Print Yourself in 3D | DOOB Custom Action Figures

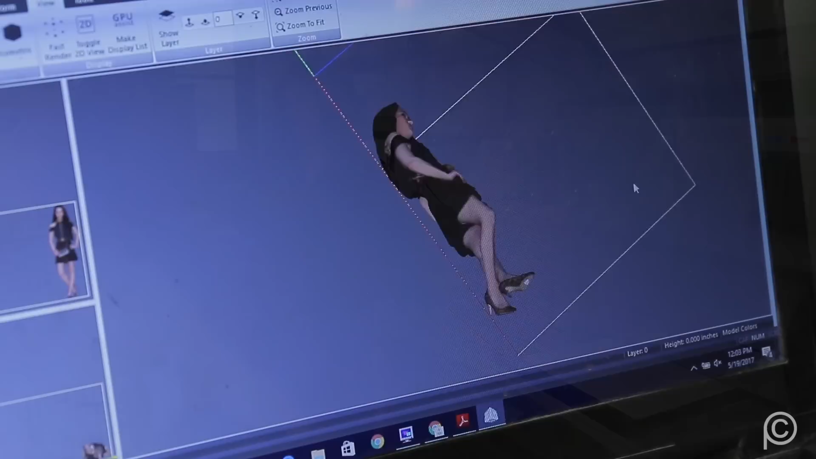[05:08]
Step one is we take your file from when you were scanning the duplicator.